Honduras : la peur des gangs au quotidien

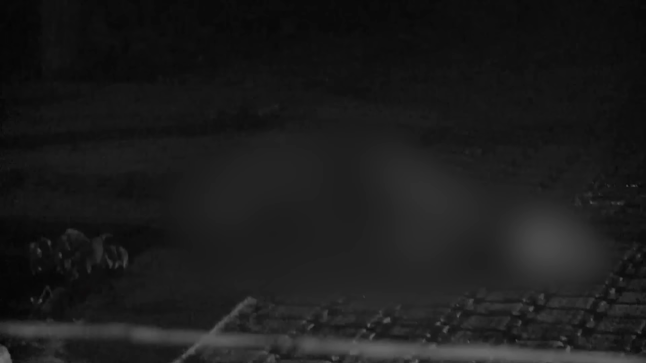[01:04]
Chauffeur de mototaxi, Andrés n'avait que 22 ans.
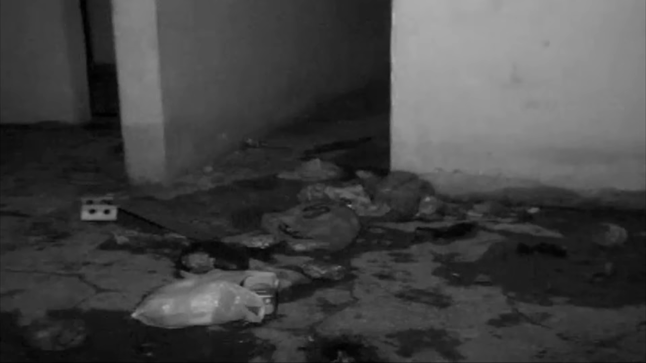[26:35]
Des bâtiments abandonnés ou dont les gangs ont expulsé les habitants pour en faire des salles de torture et d'exécution.
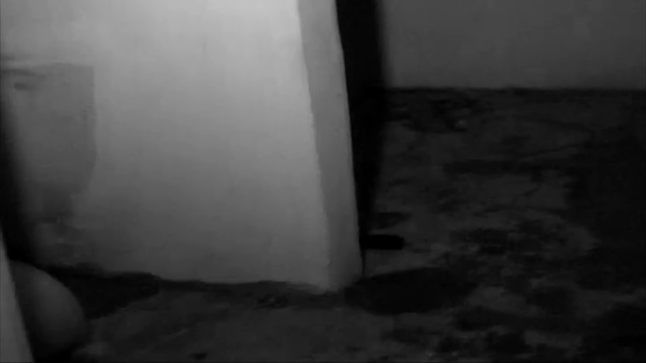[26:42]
Rivaux, traîtres, mauvais payeurs, tous ceux qui s'opposent à eux terminent ici.
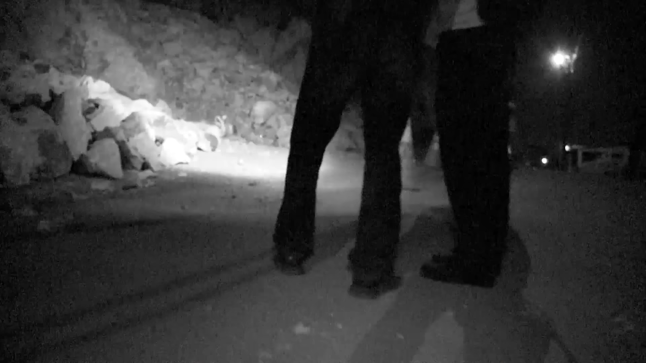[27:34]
Ce soir-là, au bord de cette route, deux sacs viennent d'être retrouvés.